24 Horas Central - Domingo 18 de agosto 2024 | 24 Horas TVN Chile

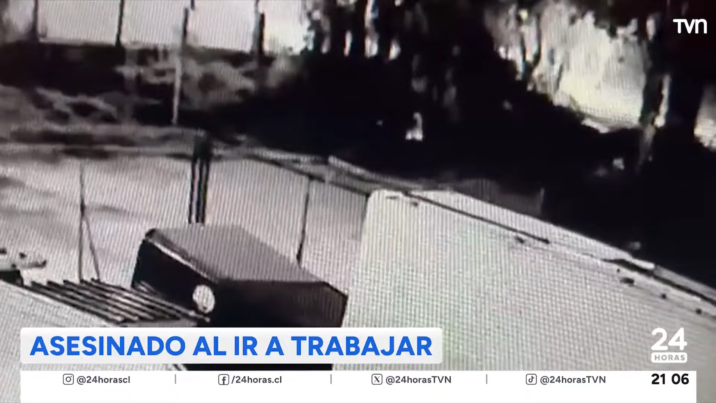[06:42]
Realizó el mismo recorrido de siempre en su bicicleta. Pero esta vez un delincuente lo esperaba para asaltarlo.
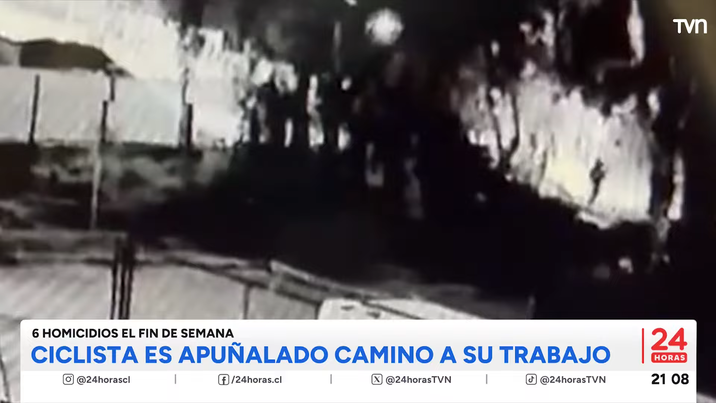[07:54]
Luego se ubicó en un lugar donde no fuera visto.
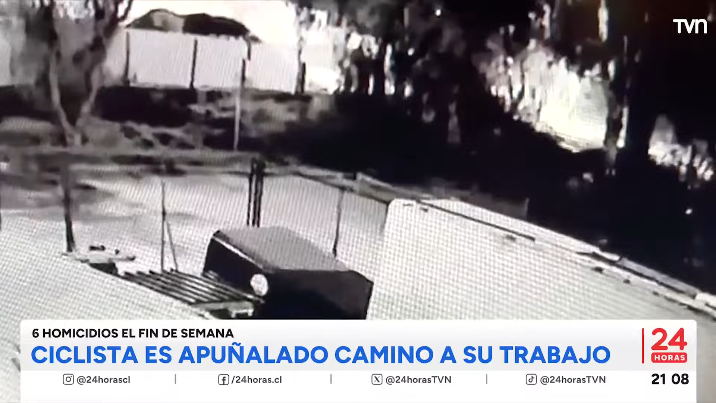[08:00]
Cuando lo tenía lo suficientemente cerca, salió de su escondite y lo abordó. Paolo forcejeó por varios segundos con el atacante, el que lo apuñaló en al menos dos ocasiones. La víctima trata de resistirse a esta situación y eso lo podemos corroborar porque la víctima aún mantiene parte de su pertenencia, específicamente su celular, su bicicleta.